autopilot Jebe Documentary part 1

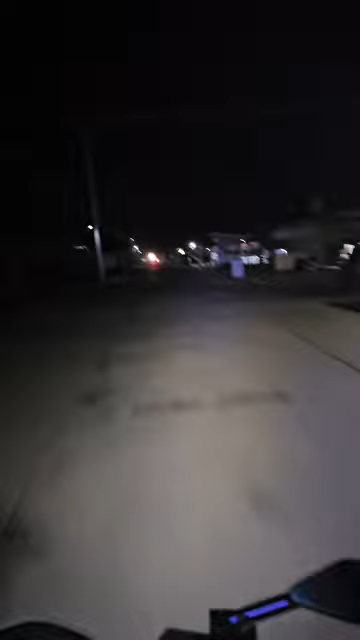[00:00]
Eh, naka-vlog yung ano, yung autopilot ni Jebe. Ito yung naranin.
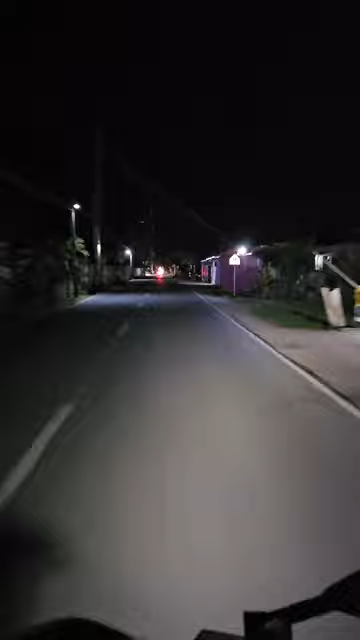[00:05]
Then sa Jebe.
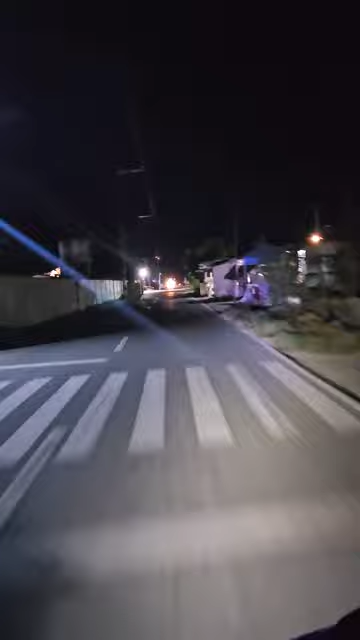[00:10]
Itinan lang natin kung paano yung pag umuwi si Jebe. Paano siya mag-autopilot. Iwasan pa. Hindi siya nasa kasaan.
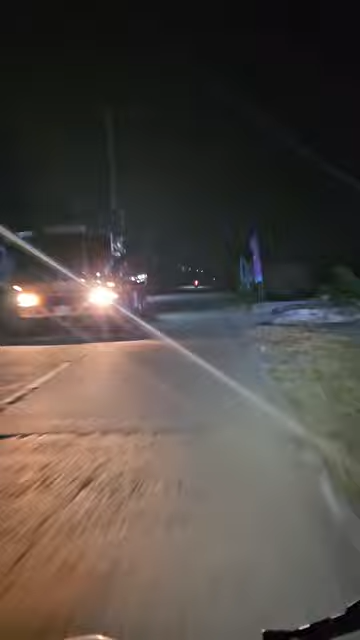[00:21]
Medyo malayo si Jebe. Medyo autopilot.
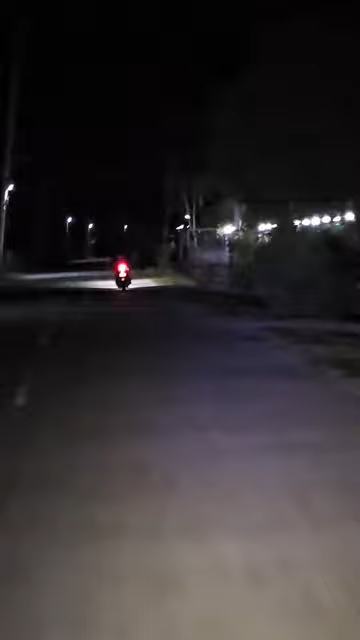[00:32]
Namin ni Chad kung paano siya umuwi. Ito yung lasing po sa galing sa atin. May iiwang pa yung bugok. Matino yung pagdadrive. Autopilot na si Jimmy.
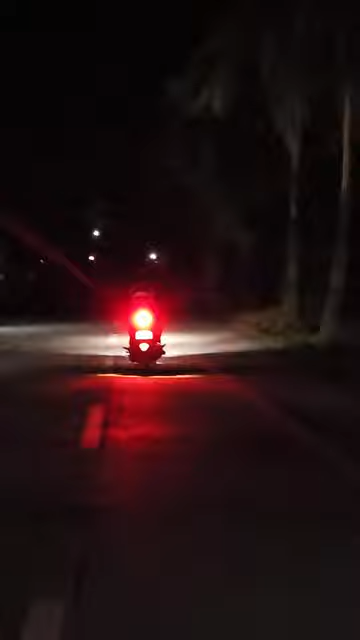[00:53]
Alam ginagawa niya. Nagpipreno sa diretsong daan. Gayun yung autopilot na JB.
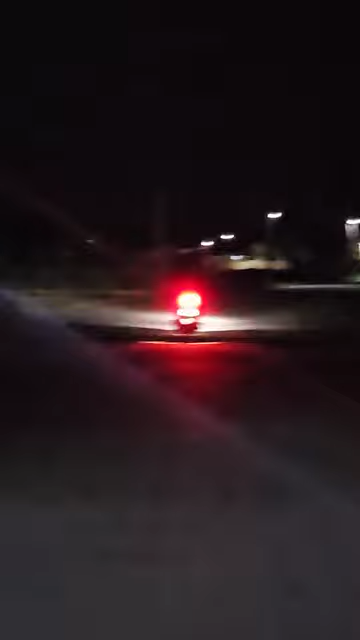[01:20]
Hindi alam ni JB na sa likod kami. Sinundan lang namin yun.